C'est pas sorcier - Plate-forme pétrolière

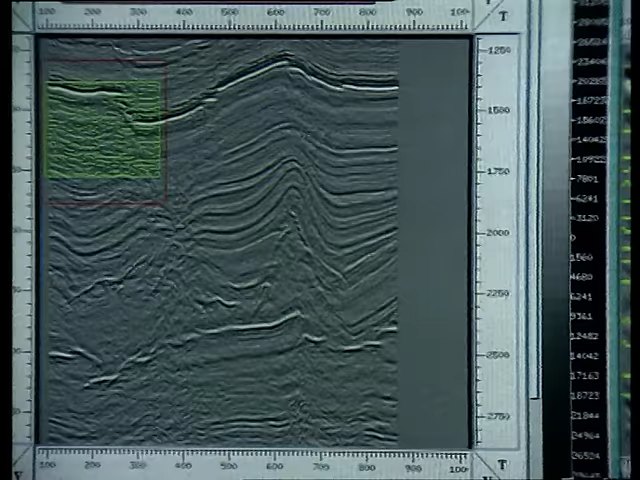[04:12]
Des capteurs récupèrent l'information et après traitement sur ordinateur,
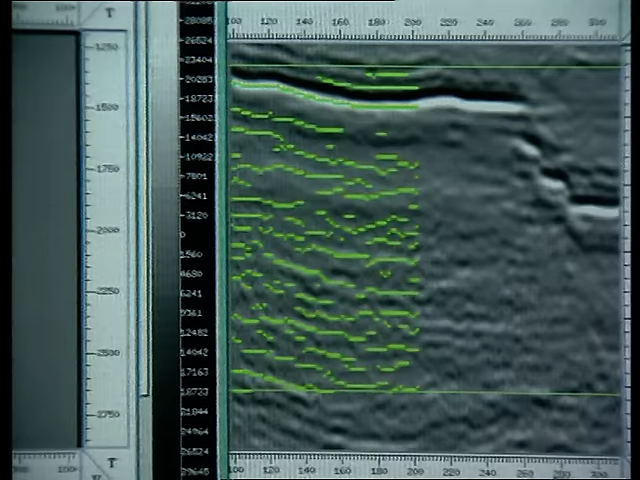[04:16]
on reconstitue la structure géologique du sous-sol en deux ou trois dimensions,